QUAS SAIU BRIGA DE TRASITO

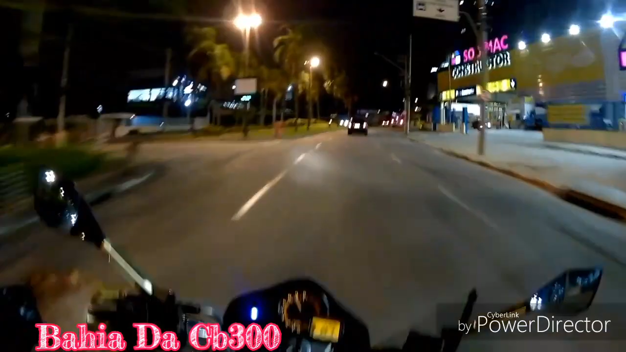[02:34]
Mudei o cartão de memória. Tô usando o cartão de memória aqui. Classe 10 agora. Tava usando o cartão de memória aí na câmera aí.
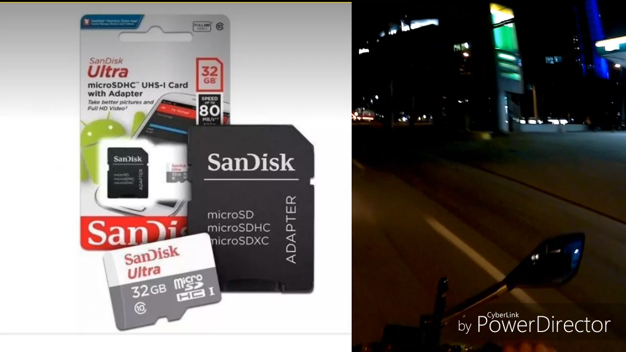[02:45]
Tava usando o cartão normal aí, louco.
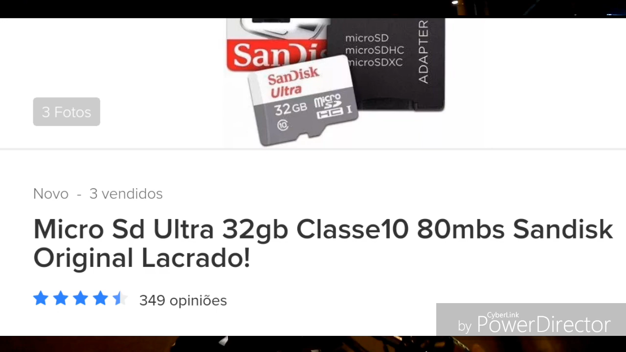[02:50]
Os vídeos às vezes davam uma travadinha. Agora vamos ver como vai sair a qualidade da imagem do vídeo, moleque. O vídeo vai.
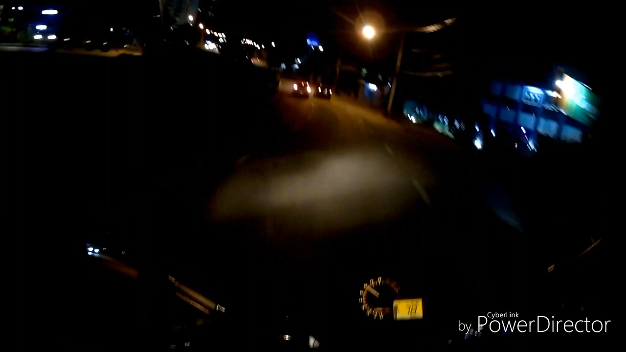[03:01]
Eu tô gravando o primeiro vídeo à noite aí. Que. Vamos que vou. Primeiro vídeo à noite com cartão classe 10. Não sei como vai sair a qualidade do vídeo. Não sei se vai ser melhor do que o que tava. Não sei se vai ser boa. Não sei se vai ser ruim. Mas estamos aí, né, louco? É. Os pessoal tava falando aí que é melhor, né, louco? Mas vamos ver como vai ser.
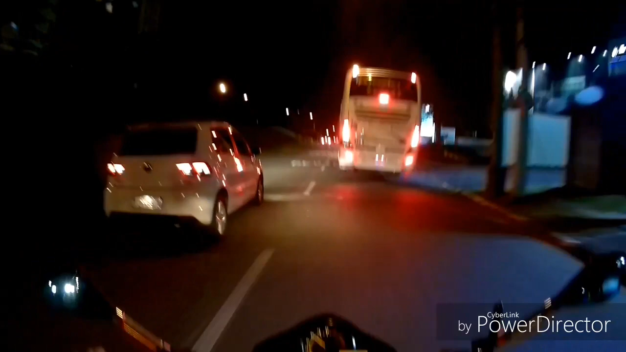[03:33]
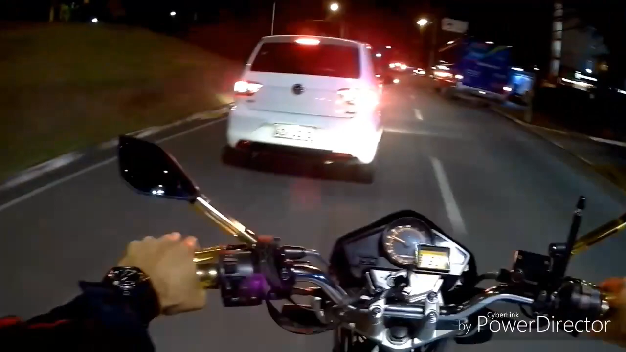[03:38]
Vamos ver como vai ser a imagem aí. Gravando à noite aí.
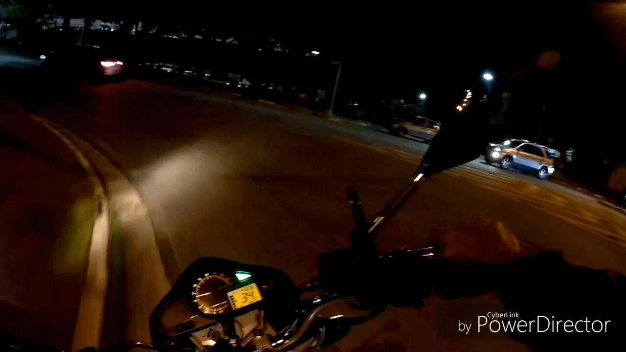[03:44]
E aqui um pouco escuro, né, as ruas aqui. Então, rapaziada, depois no próximo vídeo eu gravo aí de dia. Beleza, beleza?
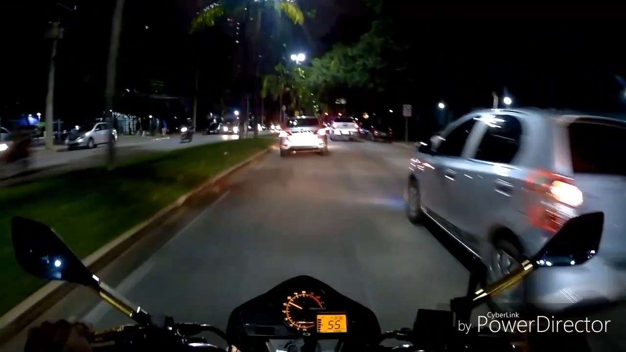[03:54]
Vamos que vamos, louco. Vamos lá pra Santana de Parnaíba, moleque. Deixa eu ver se tá pra nós vir pra cá. Tá, passar aqui. Tá de 35.
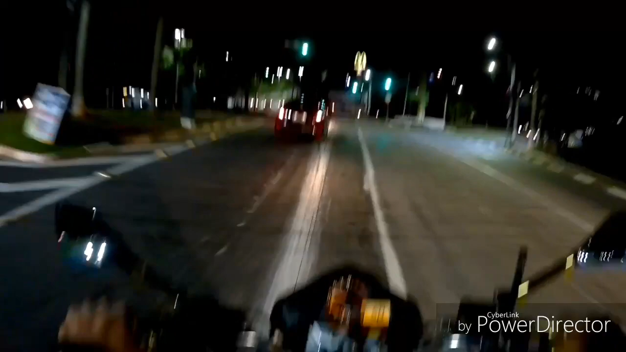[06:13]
Sai devagar aqui, senão nós somos uns 10 multas aqui também nesse radar. Que acho que pega velocidade, pega tudo aqui nesse radarzinho aqui. É, filho, Santana de Parnaíba tá investindo nos radar, viu? Radar virado no 70.
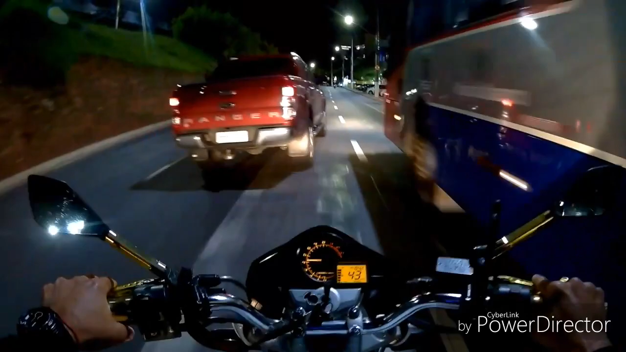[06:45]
É, range. Vamos dar a setinha pelo menos, né, filho? Liguei a setinha, é bom, né?
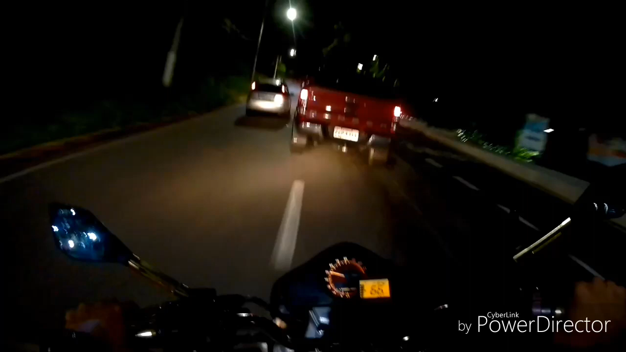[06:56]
Quer ver? Vai cortar na frente do outro aqui sem dar seta, quer ver? Quer ver? Só falta ele jogar pra cá. Eita, cabrão. Fica esperto aqui, ó.
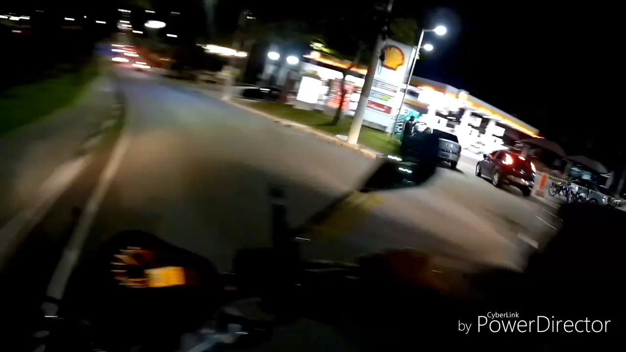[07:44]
O bagulho é louco, processo é lento, moleque. Vamos gravar aí até lá perto do... Ele no trevo ali do centro de Santana de Parnaíba. Vou gravar até próximo ali. Olha o busão. O busão atrapalhou todo mundo aqui, filho.
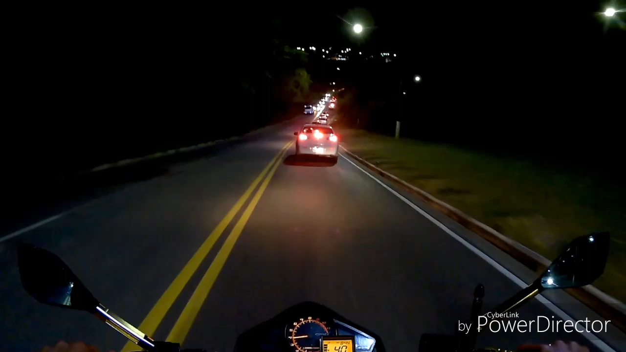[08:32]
Tem um radarzinho aqui. Trânsito aqui, né, rapaziada? Esse pedacinho aqui de trânsito.
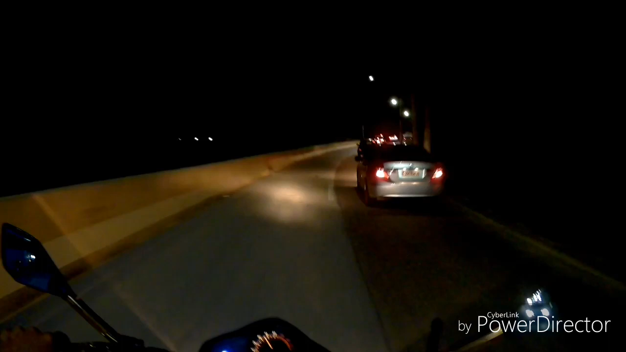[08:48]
Cê é louco, filho. GCM aqui na frente, né, moleque? Mas cuidado pra não levar em quadro. Senão vai atrasar nós.
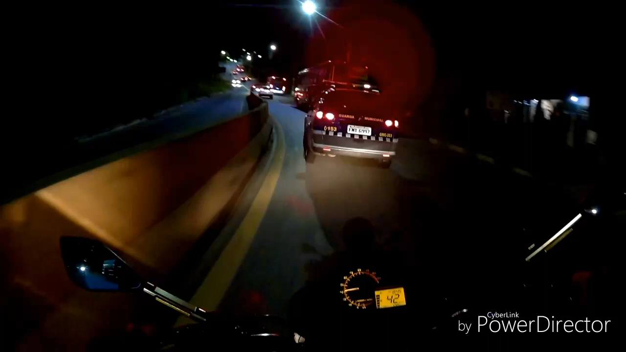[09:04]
Aí é pior que essa luz aí fica atrapalhando. O busão vai querer entrar só depois de mim. Caramba, essa luz aí atrapalha os olhos da gente, filho.
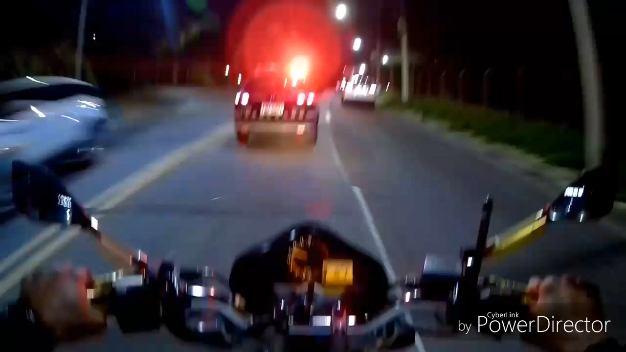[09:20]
Esse Joroflex. Acelera, fio, vai.
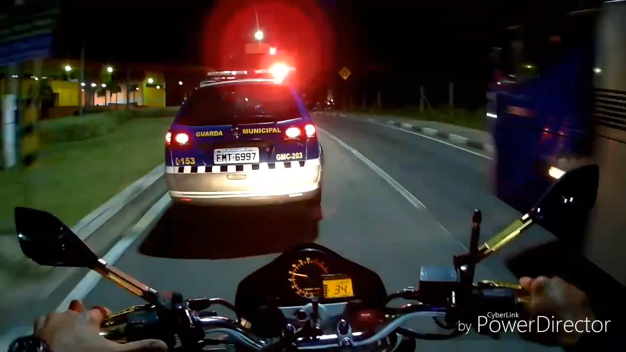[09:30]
Você tá podendo passar aqui, fio? Som do lado, carro baixo. Vou mostrar a nossa rotina aí do dia a dia. Sempre tá tendo vídeo aí do dia a dia do Bahia, da CB300, moleque. Dono desse asfalto e dessa. Você de Santana fica pra lá. Chega na esquerda ali. Confidente. E essas meninas. É isso aí, moleque. Vou desligar o vídeo por aqui, rapaziada. Esse pedaço aqui é um pouco escuro, a imagem sai muito boa, beleza? Falou, falou, aí nós estamos juntos.